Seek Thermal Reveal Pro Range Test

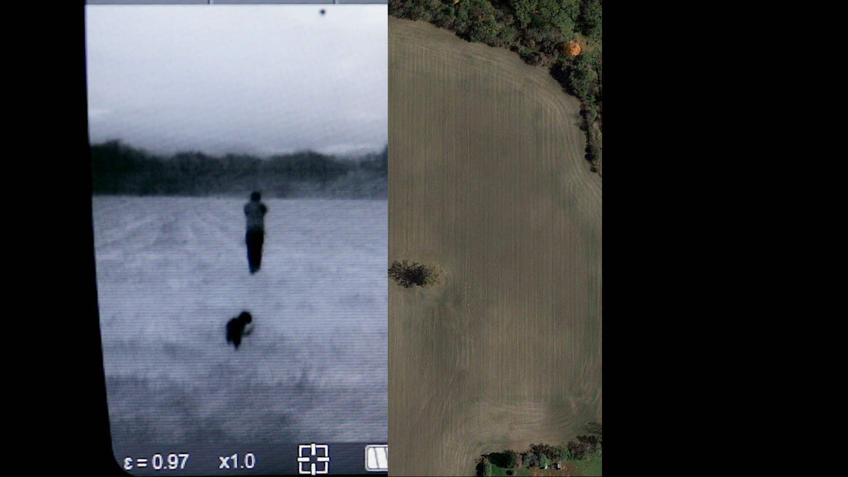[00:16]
This is the field and that's my starting point.
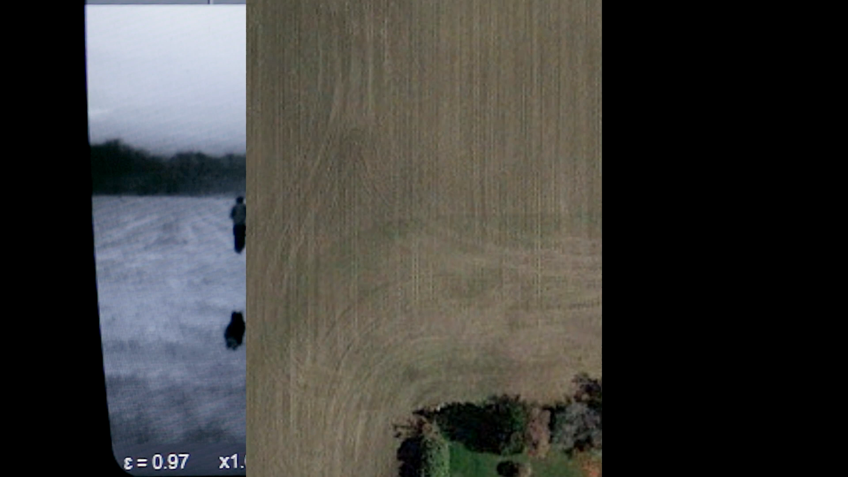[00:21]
That's my cat wondering why I'm walking off into the darkness. I'm gonna speed some parts of this up to save you some time.
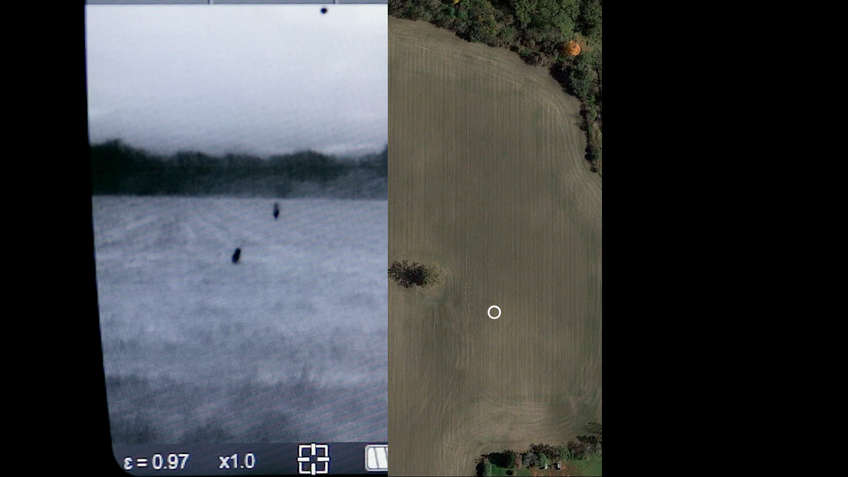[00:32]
And the cat has decided not to accompany me on this journey.
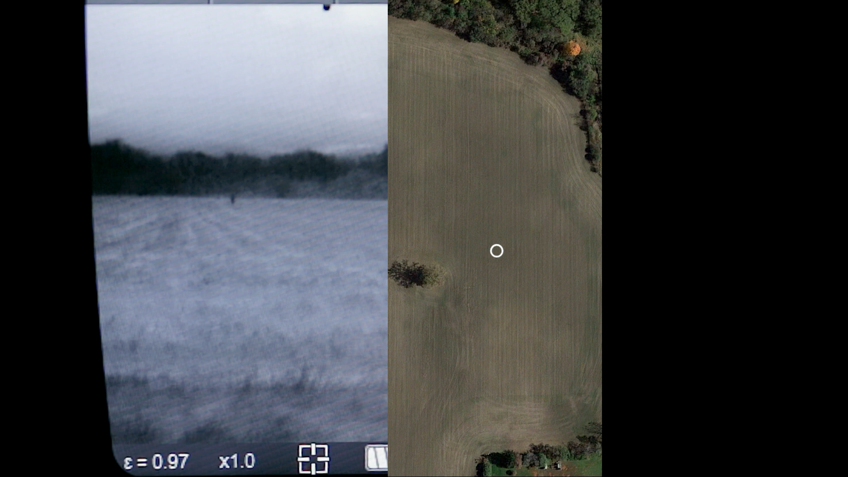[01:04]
Nobody knows. 150 meters and you can still see me pretty well. And I'm off again.
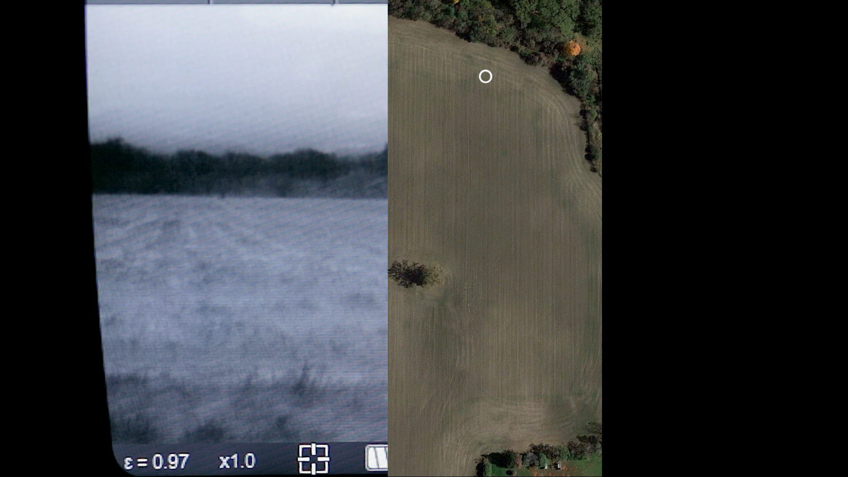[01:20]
And I can't go any further and that's 250 meters.